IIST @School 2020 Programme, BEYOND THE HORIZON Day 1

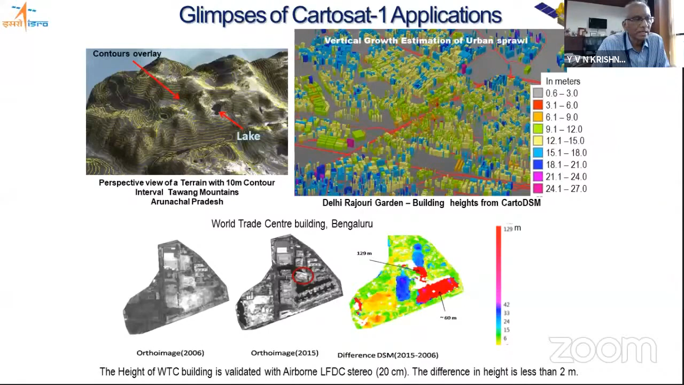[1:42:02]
Please understand this. So it is not the resolution which matters, it is the application which matters. And there are very important image processing techniques we can bring in much greater differences and in the heights, which is for our day-to-day applications. This is where our CotoSat series of satellites, this is 50 centimeters resolution.
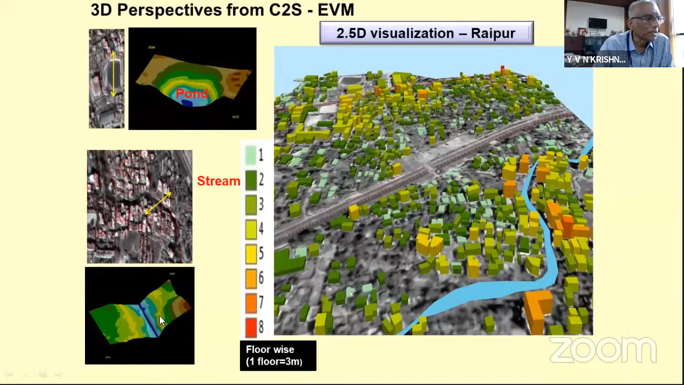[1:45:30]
That means as a long building is there, you can get the two sides of the building and you can make generate such building heights or the what is the depth of the pond, that means the profile of it, or there's a river, what is the profile is the river. Each color tells the height variations which are coming in.